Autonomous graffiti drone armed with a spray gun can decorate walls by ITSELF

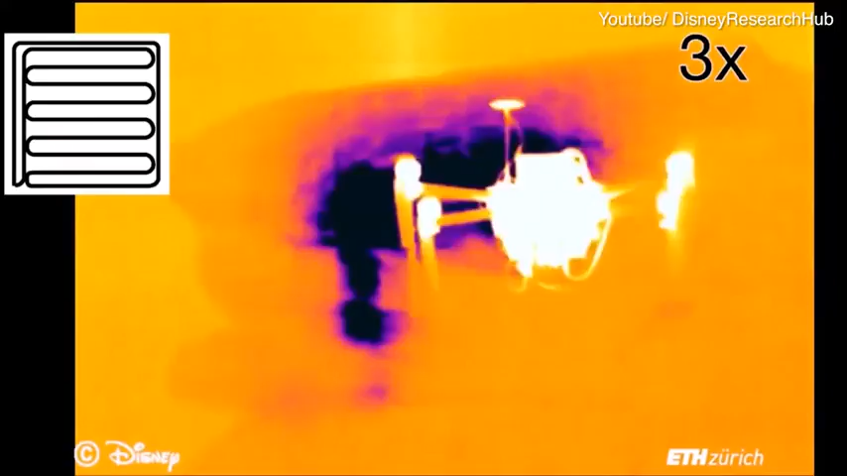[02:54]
The spray pattern is visualized using a thermal camera.
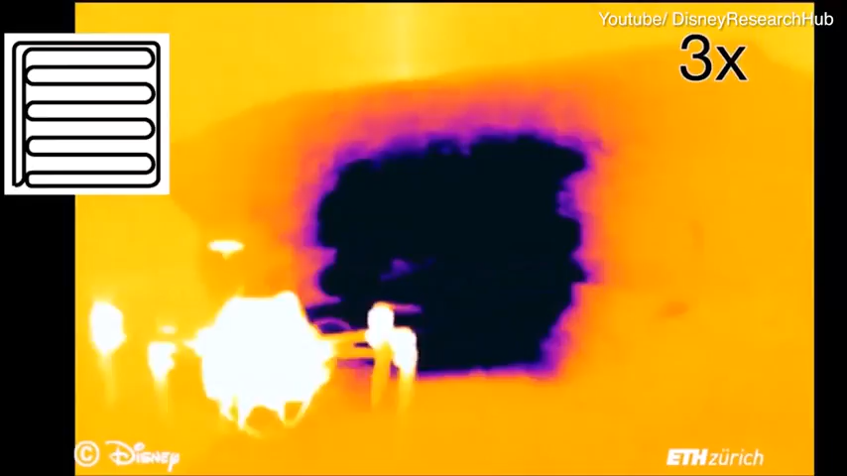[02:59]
The user-specified design is shown at the top left. This experiment demonstrates area fill.